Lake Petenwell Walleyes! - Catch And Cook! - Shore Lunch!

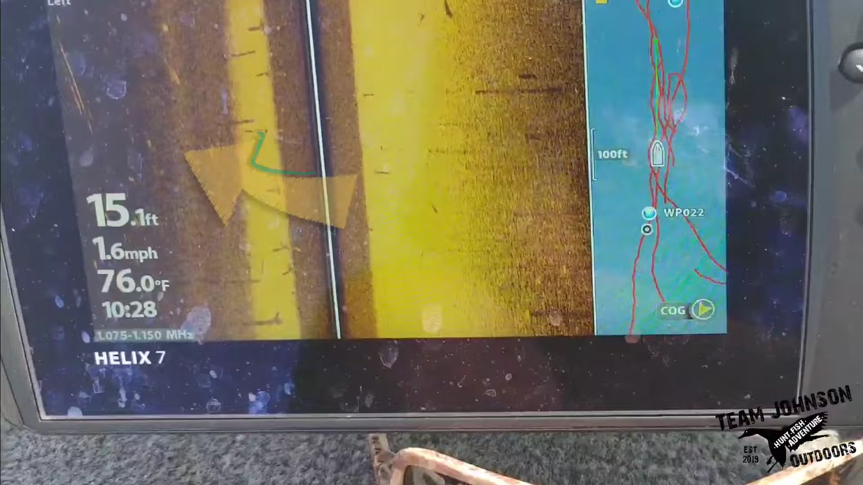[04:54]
On screen: depth 15.1 ft, water 76.0°F, speed 1.6 mph
And you can see on the left side of the screen there, the drop off. And then you can see some wood along the drop off there.
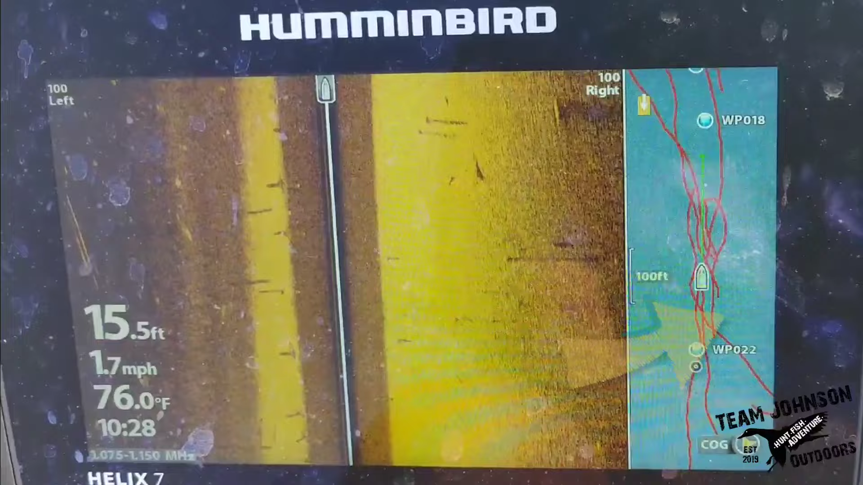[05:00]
On screen: depth 15.5 ft, water 76.0°F, speed 1.7 mph
And we're just kind of following our track and going back and forth through here. It's been working out pretty good so far.